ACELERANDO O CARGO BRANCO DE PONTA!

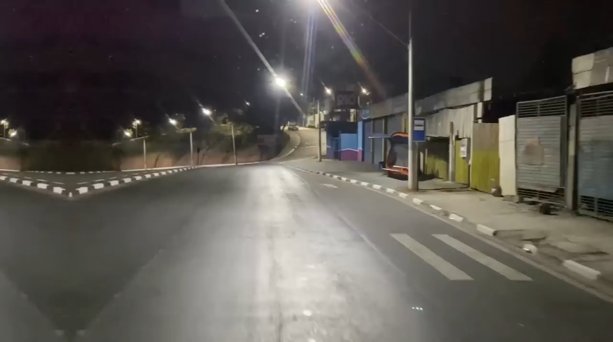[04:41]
Fala, meus amigos. Aí, ó. Essa subidinha aqui é só por Deus. Agora sabe demais que vai tombar.
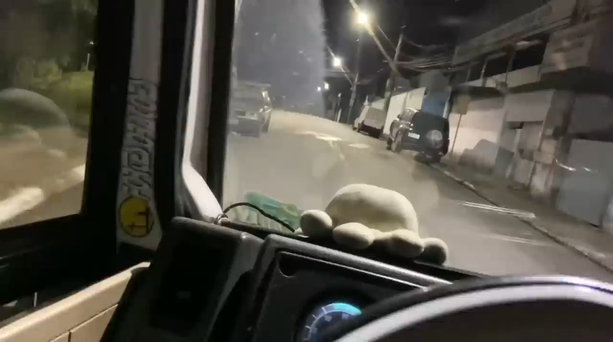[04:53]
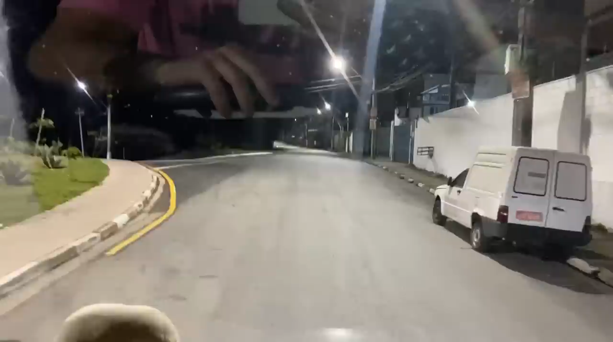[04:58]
Eu acho que não tem outra subida. Se não há subida, eu não sei.
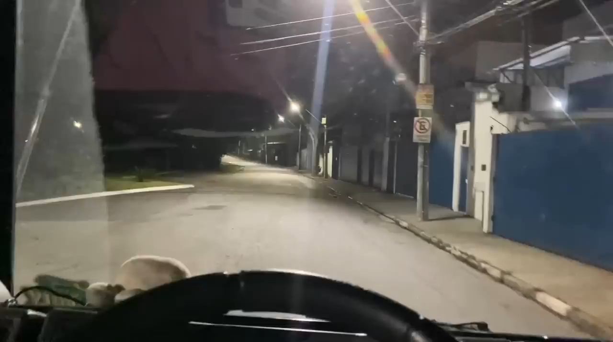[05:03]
Talvez essa aqui é a mais fácil. Então, não é muito fácil, né?
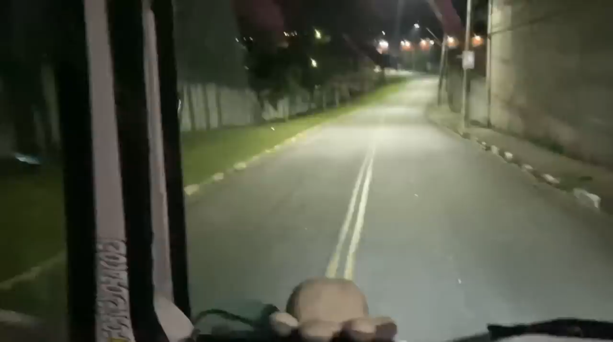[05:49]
Tiraram o carrinho que ficava aqui, ó. Carrinho abandonado. Corcinha.